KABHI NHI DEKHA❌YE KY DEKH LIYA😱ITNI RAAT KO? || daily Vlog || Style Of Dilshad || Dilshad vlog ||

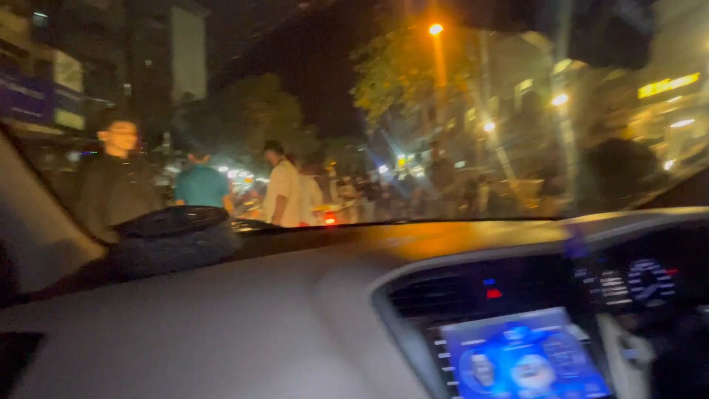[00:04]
पूलिस का डपा आचुगा है पर कुछ हुआ है वनलब क्या हुआ है
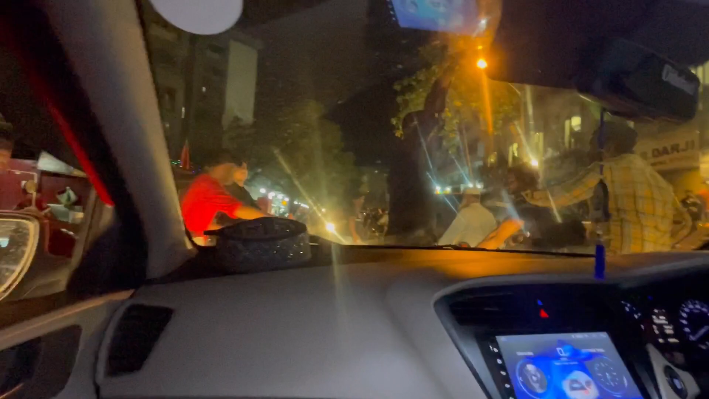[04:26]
बाजू में तो वह ब्लोग बतातों कि यहां पे क्या हुआ है मतलब हैं ट्राफिक भी और पब्लीक
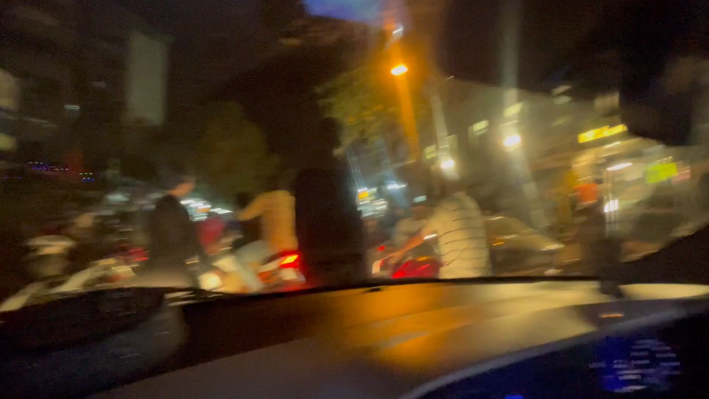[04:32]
भी है अपर बहुत सारी और रात का टाहम है का एक
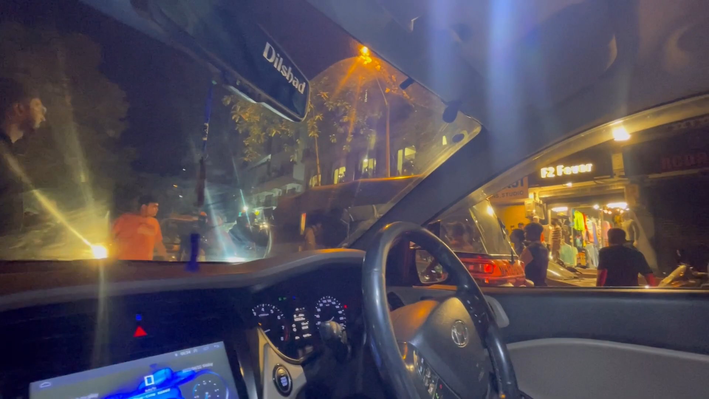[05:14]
यहां पर लोग मातम मना रहे लिए लिए गाइस देख्या थे भाहर कुछ चल आगे लिए बट गूँए
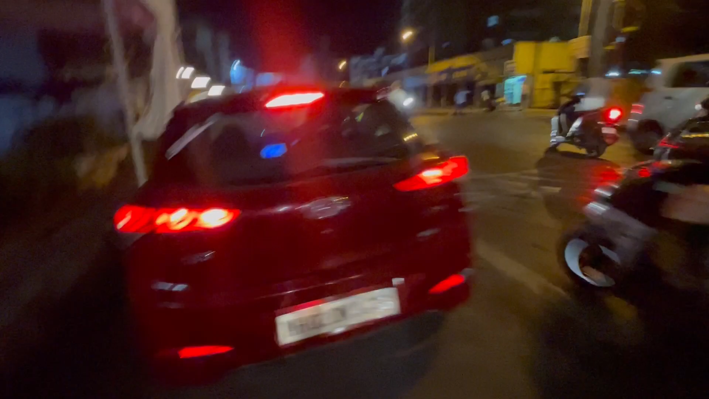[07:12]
अपने लोग मेरा रोड श्येशन के बाजी में गुम रहे तो गाइज यह रहे अपनी चेरी वाउम यहां पर फून विन की होली चल दे रहे